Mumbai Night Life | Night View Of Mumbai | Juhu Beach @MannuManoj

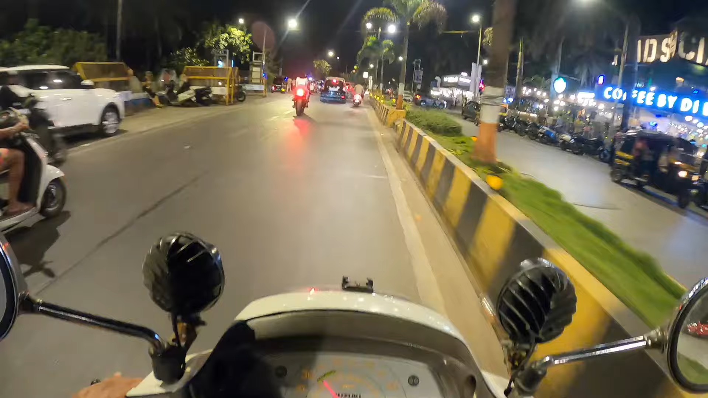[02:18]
तो यहाँ से एक यूटर्न लेता हूँ, उसके बाद चलते हैं खार लिंकिंग रोड और फिर पेट्रोल भराते हैं,
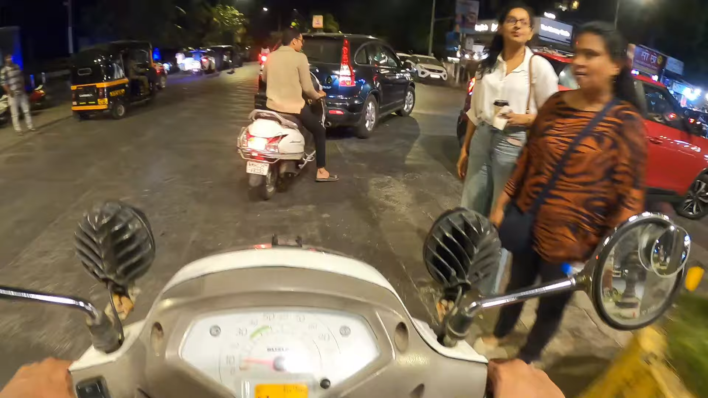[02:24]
उसके बाद चलेंगे लिंकिंग रोड होते हुए जुहू बीच। आज को आप आज रात को दिखाएंगे भाई जुहू बीच। अभी तक जहाँ तक न्यूज़ में मैं देख रहा हूँ पहाड़ों में भी यार स्नो उतना अभी मतलब पड़ा नहीं इस वर्ष, पता नहीं लेट गिरे या इस बार गिरे ही ना।
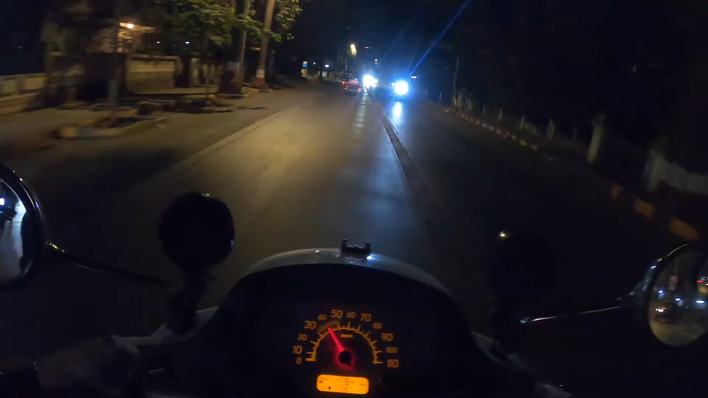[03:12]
भाई रात के 10:30 बजे, सॉरी कितना टाइम हो रहा,
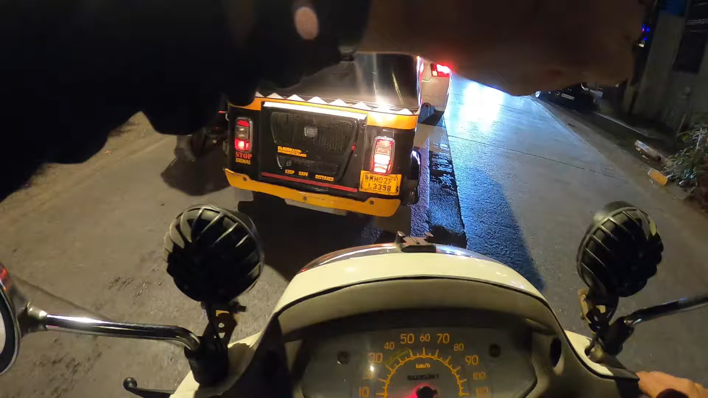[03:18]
10:22 में इतना ट्रैफिक, संडे है भाई लोग निकलते हैं एकदम फ्री होके।
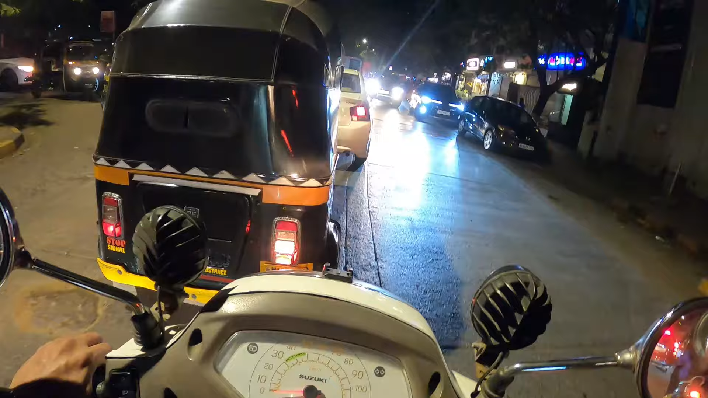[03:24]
चलो निकलते हैं इस ट्रैफिक से, पेट्रोल पंप के पास आ गए हैं और भराते हैं भाई पेट्रोल यहाँ से सबसे पहले।
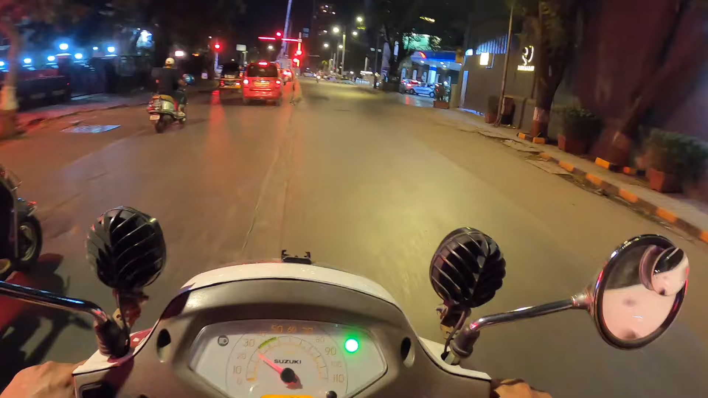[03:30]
जी ये लो जी, ये काफ़ी बड़ा पेट्रोल पंप है और सबसे पहले भाई पेट्रोल भराते हैं।
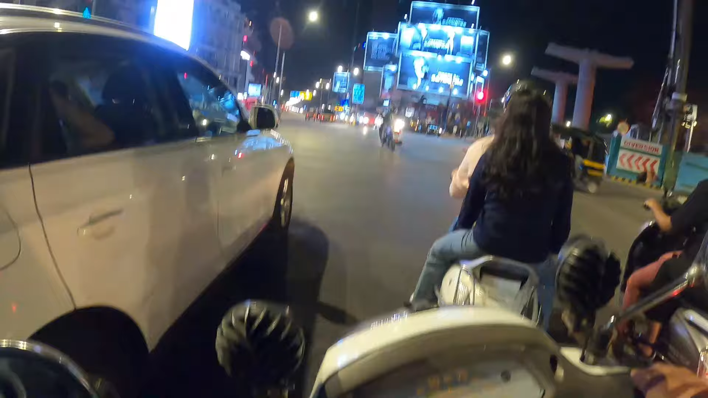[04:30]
क्या लिंकिंग रोड, और ये इधर आप जाओगे तो भाई टर्नर रोड होते हुए सीधा आप काटर रोड चले जाओगे।
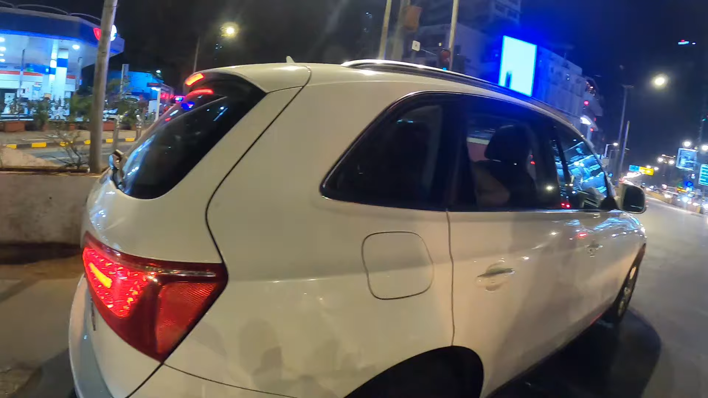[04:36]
तो ये काफ़ी बड़ा एक बोल सकते हो जंक्शन है और यहाँ पे मतलब थोड़ा लंबा ट्रैफिक रहता है इधर।
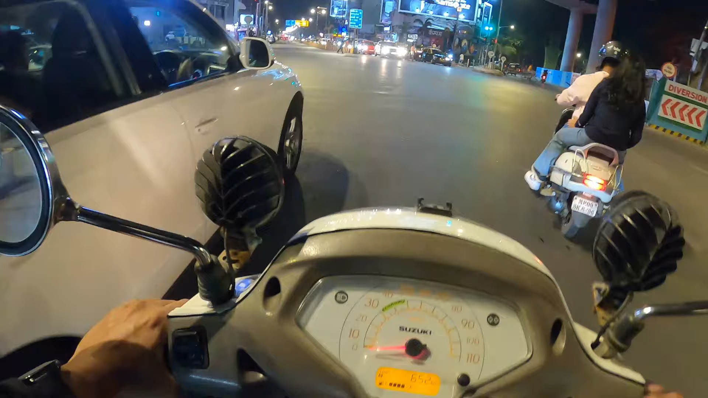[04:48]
तो ये देखो मैं लिया लिंकिंग रोड में इन, ये देखो ये हो गया लिंकिंग रोड भाई,
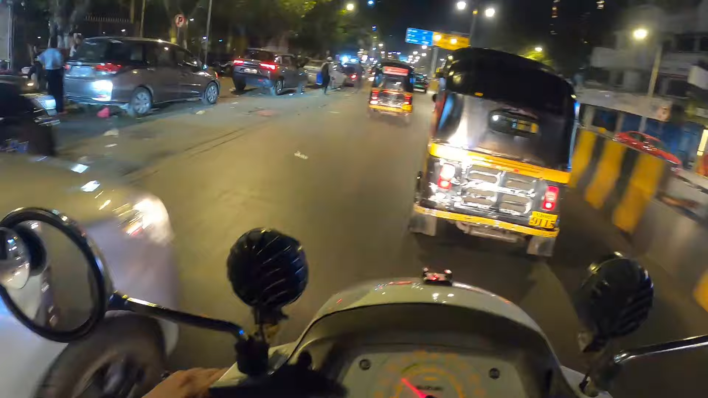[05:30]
जो कि अभी थोड़ा सा मतलब बंद हो गया है, बीएमसी का बहुत ज़्यादा प्रॉब्लम चल रहा है ना, तो इसके वजह से। बाकी ये आगे हम केएफसी के पास, तो भाई ज़रा ट्रैफिक रूल का फॉलो करो,
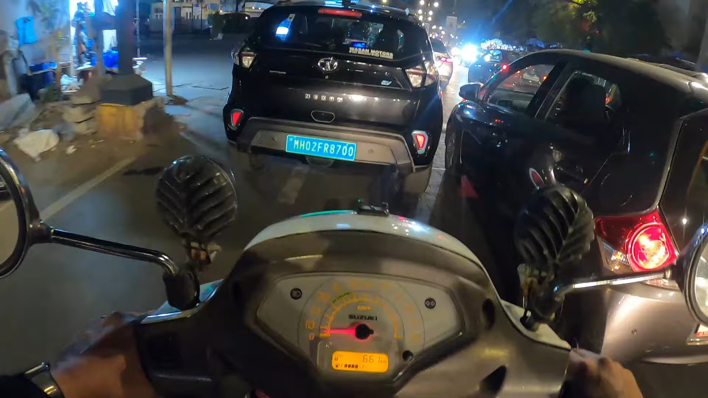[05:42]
किया करो आप लोग, ठीक है, तभी तो यार अपना देश सुधरेगा। हम सुधरेंगे तभी तो देश सुधरेगा ना, तो सबसे पहले हम सुधरते हैं फिर देश अपने आप सुधर जाएगा।
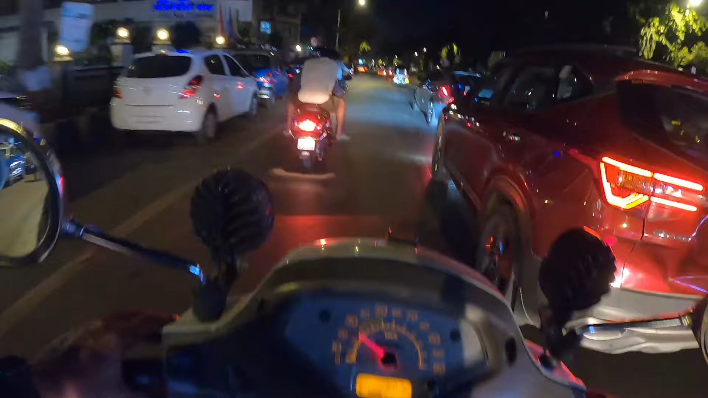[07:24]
थोड़ा सा रात है भाई, अंधेरा है, रात तो है ही,
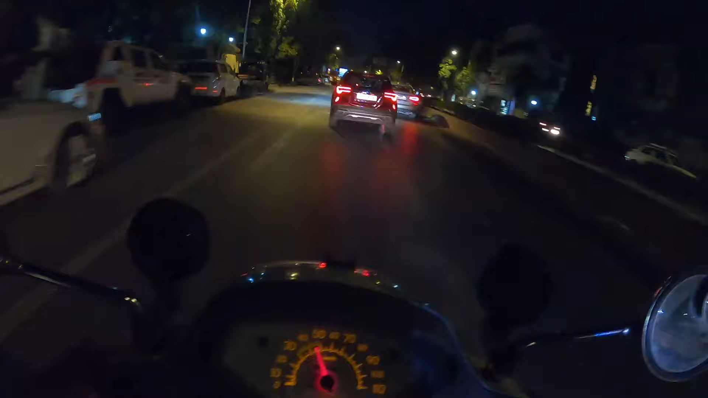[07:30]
इधर लाइट का थोड़ा सा अरेंजमेंट कम है तो वो देख लेना। फॉग लाइट जलाऊं क्या? ये लो भाई जला दिया, थोड़ा सा व्यू अच्छा आएगा, देखने में अच्छा लगेगा।
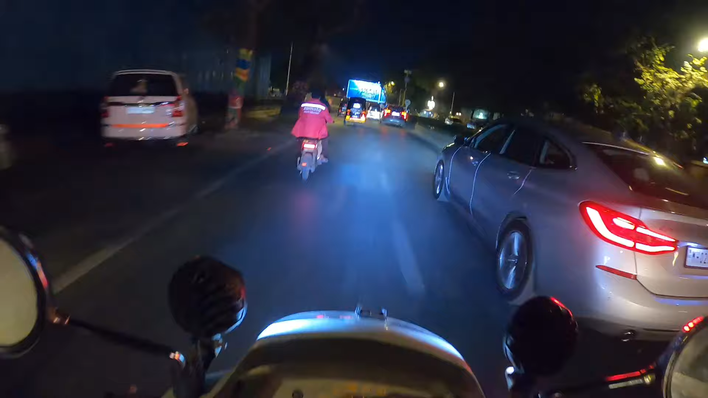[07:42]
बाकी पहले ना जो ये पोस्टर लगा है एडवर्टाइजिंग का इंडियन पुलिस का, पहले यहाँ पे बहुत सारा रहता था तो एक अलग मज़ा आता था। फॉग लाइट बंद कर देता हूँ, क्या पता चले पुलिस ही पकड़ ले। और ये इसी के साथ भाई जुहू बीच आ चुका हूँ, अभी दिखाता हूँ जुहू बीच का रात का नज़ारा भाई।
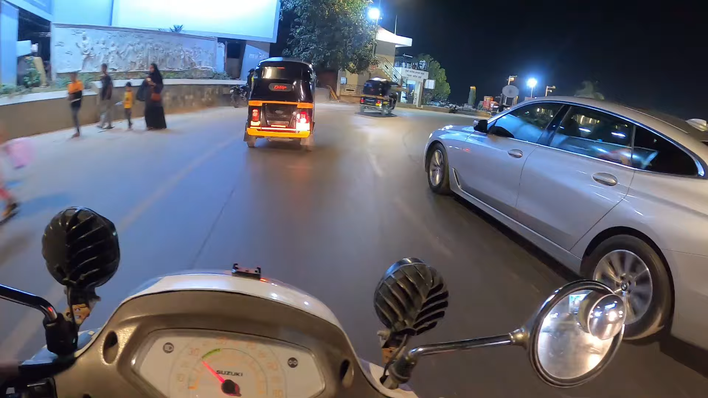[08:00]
थोड़ा सा ये लाइटनिंग वगैरह हुआ है लेकिन ब्यूटिफिकेशन का पूरा काम अभी तक से फिनिश हुआ नहीं है, और जैसा कि देख सकते हो भाई यहाँ पे ऑटो रिक्शा और गाड़ी अभी खचाखच भरा हुआ है।